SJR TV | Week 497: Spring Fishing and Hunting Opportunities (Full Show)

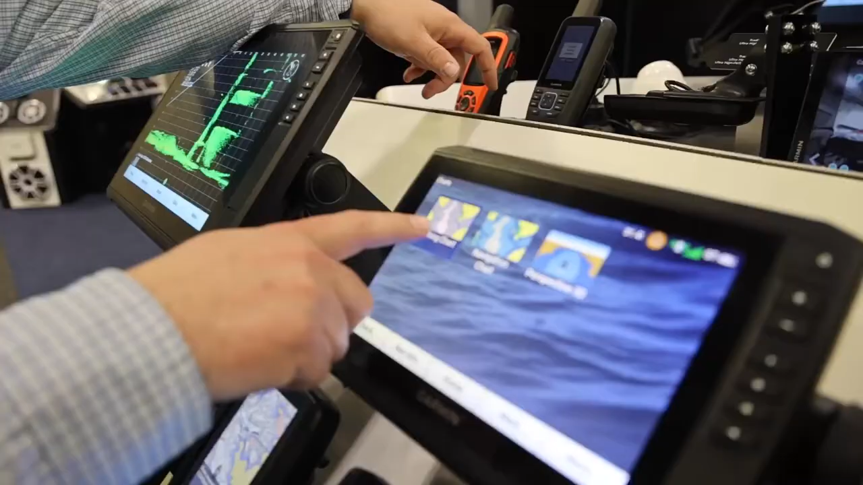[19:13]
You've got all the maps for the whole United States, Great Lakes, Border Waters built right into this unit.
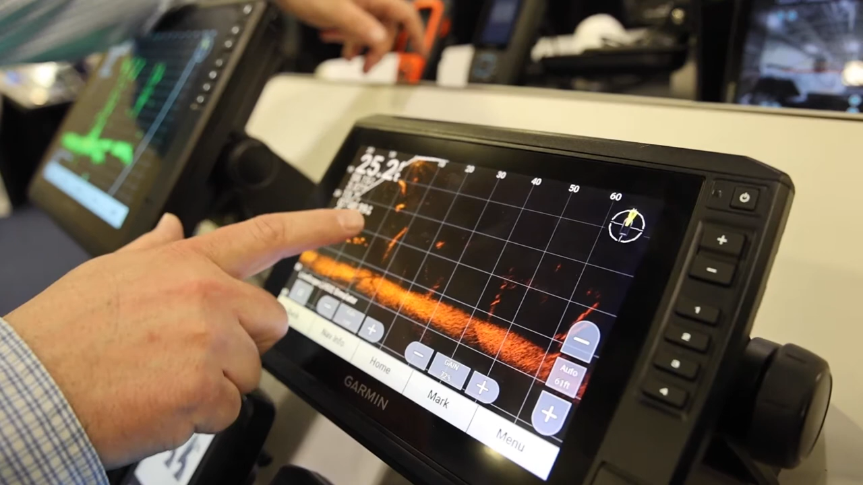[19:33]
And of course, we're finding those crappies when you're ice fishing and those walleyes in the summertime.
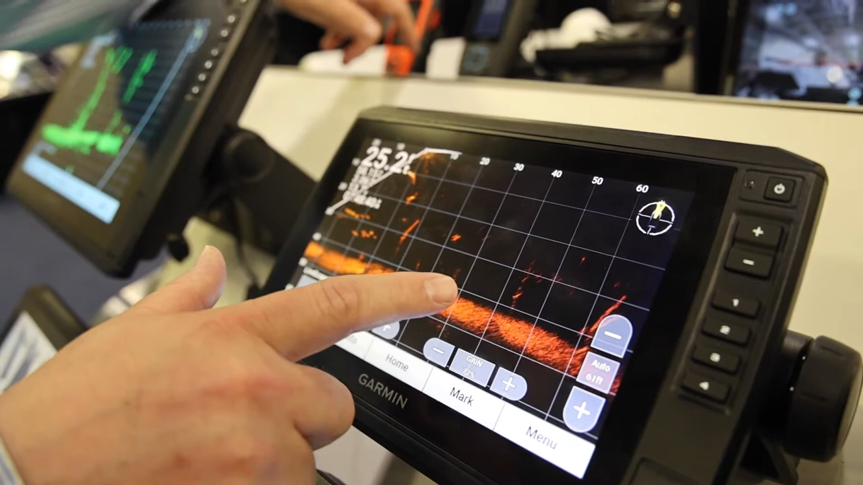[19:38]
It works incredibly well for that. Plus all your other sonar features.